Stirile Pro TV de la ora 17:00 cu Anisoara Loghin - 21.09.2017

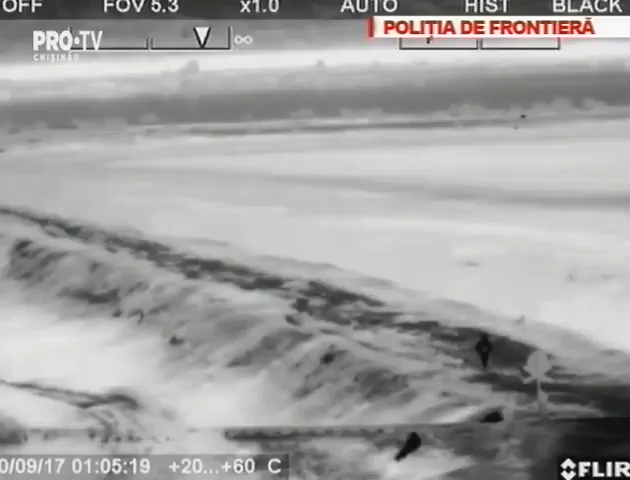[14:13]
Ei au fost surprinși cu ajutorul autospecialei cu termovizor pe timp de noapte. În imagini se vede cum cei doi stau ascunși într-un șans atunci când ei se apropie polițiștii de frontieră.
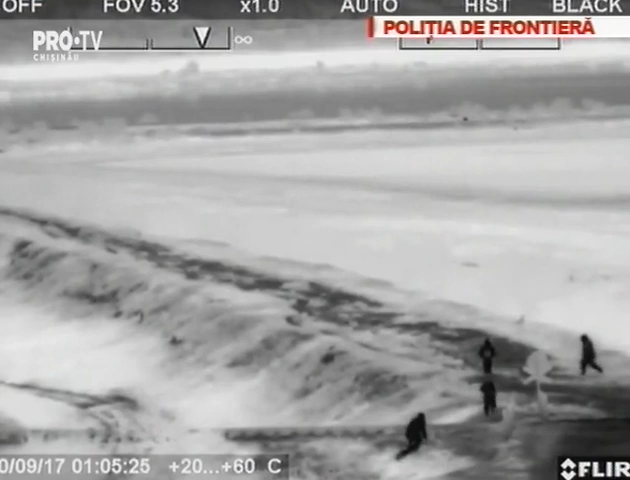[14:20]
Adolescenții le-au spus că au vrut să fugă în România, deoarece părinții tutelari îi maltratau. Ulterior, psihologii ar fi stabilit că minorii nu ar fi fost bătuți. Totodată, oamenii legii spun că băieții nu sunt din familii social vulnerabile. Poliția din Orhiei se va ocupa în continuare de acest caz.